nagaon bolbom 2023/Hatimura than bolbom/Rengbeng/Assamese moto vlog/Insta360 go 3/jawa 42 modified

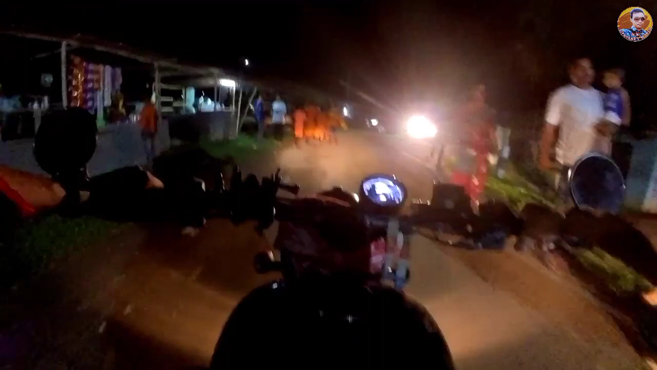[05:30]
আর আমার দোকান আগত আহি রখি আছে কি হয়েছে
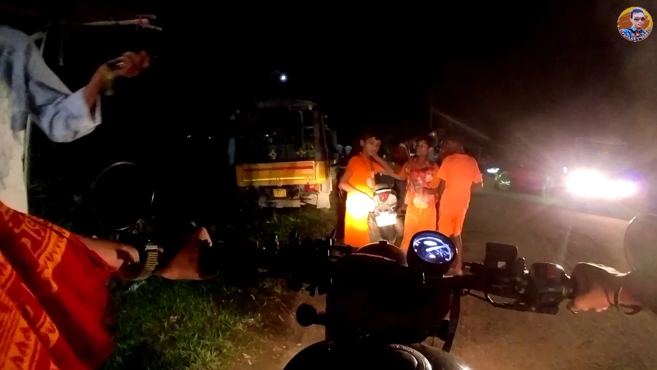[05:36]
তেল পাইছো আকো ঠিক আছে মানুহ পুরা আহি আছে গাড়ি লৈ পুরা আহি আছে মানুহ
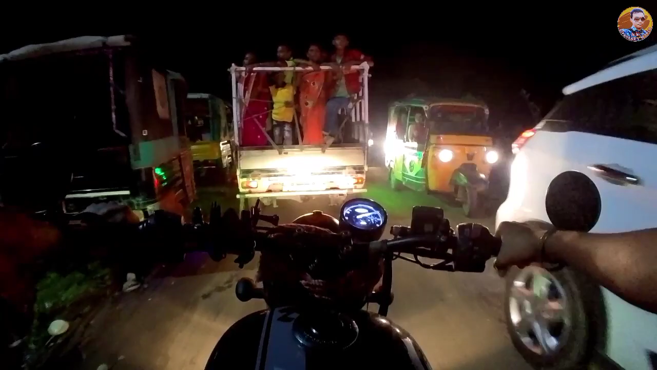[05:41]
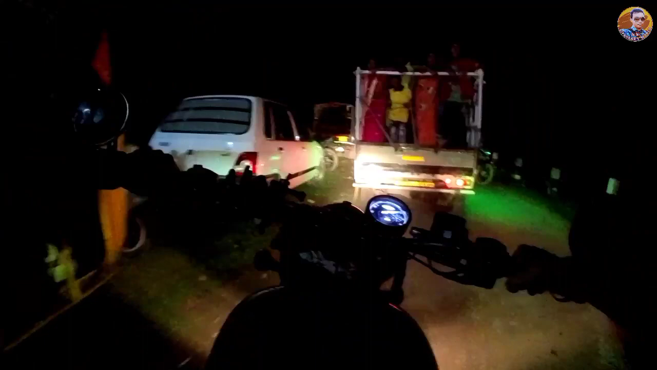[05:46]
গাইছ আহি পাই গলো কলিয়াবৰ তেল ডিপোটো মানে আমি ইটান আহিলো ইটান
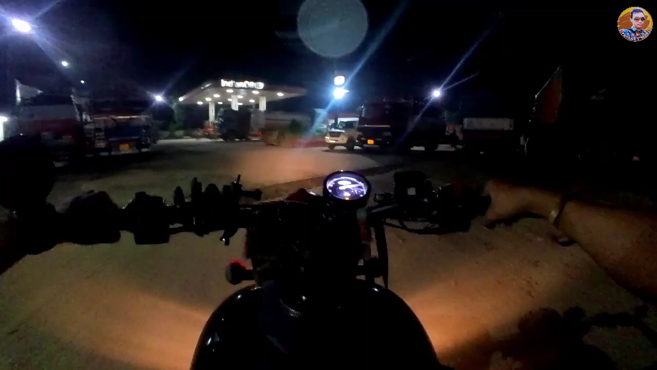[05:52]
আহি পেলাই এটা তেল হাইডত তেলটো ভৰাই লওঁ আচলতে আহোঁতে তেল ভৰাইছিলোঁ মই আমবাগানত আৰু ঘৰতে জিৰ' গৈ আহিছিলোঁ এতিয়া টোটেল চলিছে 62 কিলোমিটাৰ আমবাগান আহি তেল ভৰাইছিলোঁ মানে 310